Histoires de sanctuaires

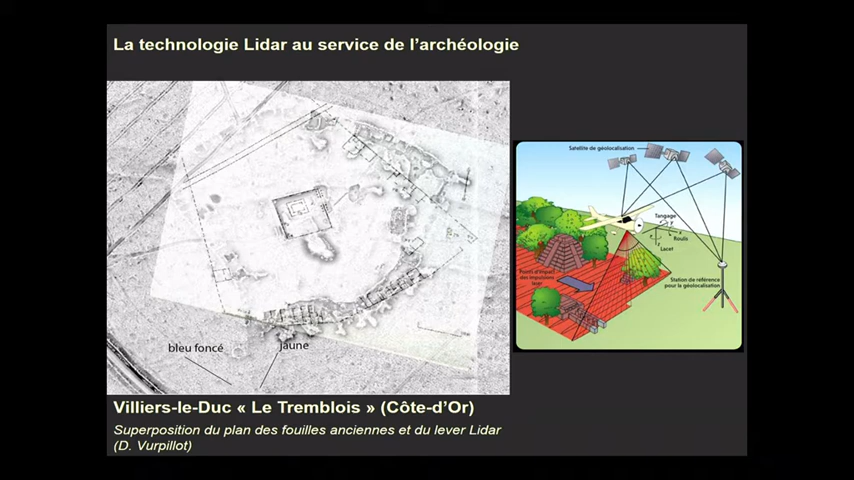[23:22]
Donc, une technique qui à la fois révèle dans le détail les plans de certains des sanctuaires dans le cas présent et qui peut préciser aussi un certain nombre d'éléments constitutifs de ces sites.